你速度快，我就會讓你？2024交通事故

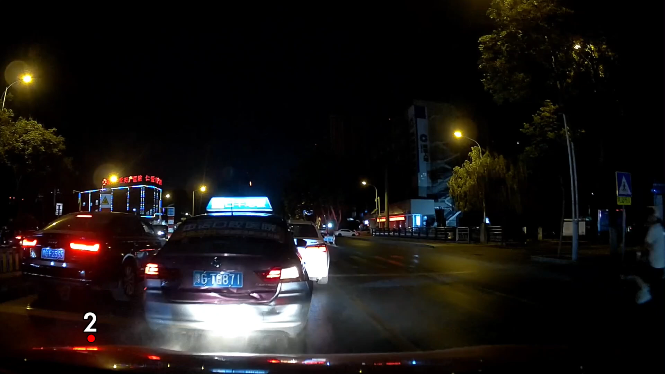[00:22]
检测到水平碰撞事故。
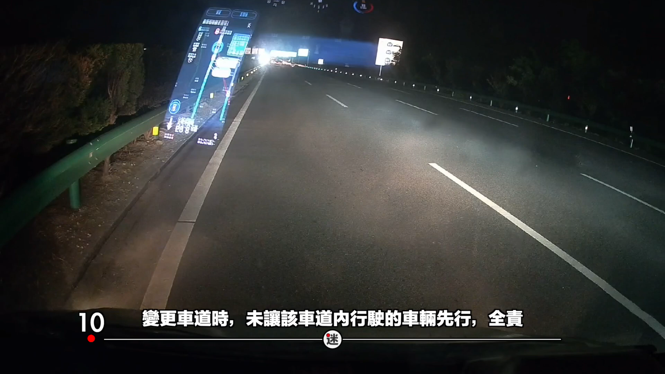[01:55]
他别过来的。有行车记录仪。